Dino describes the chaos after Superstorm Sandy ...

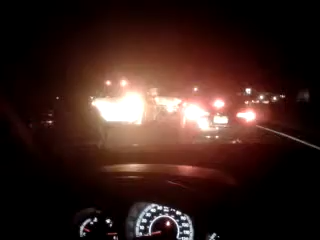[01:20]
don't know it's about 37 38 degrees right now so it's gonna get a little colder you know so you have you don't have heat you don't have gas and the foods run low people start acting a little crazy it's never happened before so hopefully everybody's cool let me see I think this gas station closed yep no wonder there's no line here damn thing closed down okay